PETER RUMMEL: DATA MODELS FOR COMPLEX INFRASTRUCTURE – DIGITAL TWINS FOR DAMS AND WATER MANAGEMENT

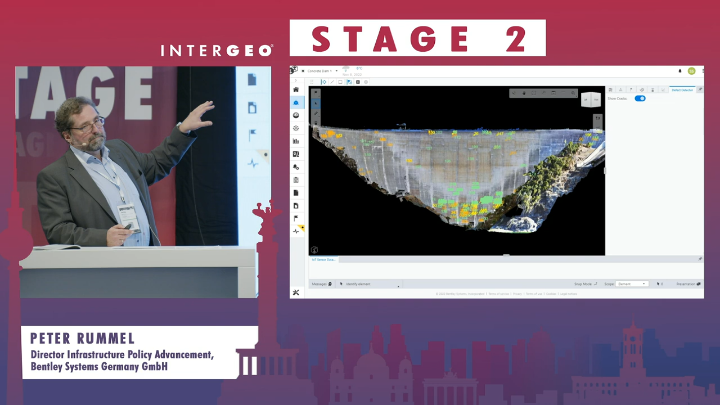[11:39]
based on this information there is a detection of craps
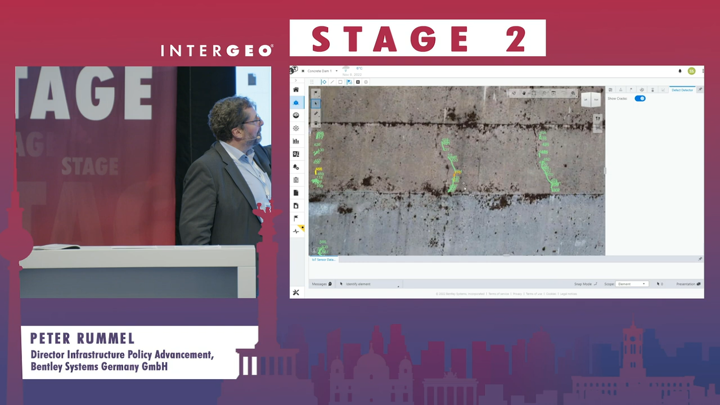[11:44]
crack and spelling and here it's important when you have one single measurement you can't say nothing if you have the huge
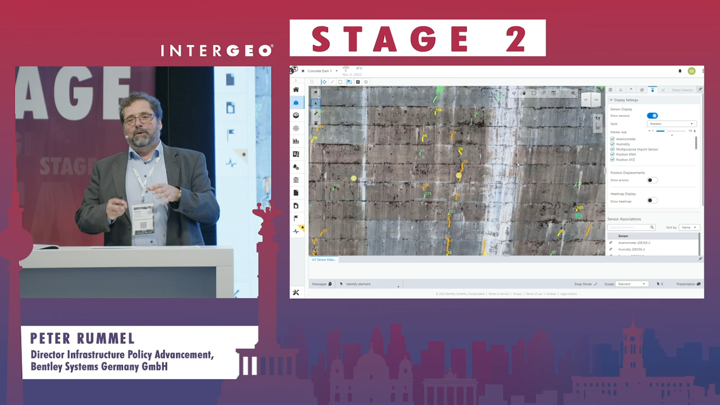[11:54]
amount of data and you can compare over time how did it change what is the pattern of the different changes and what is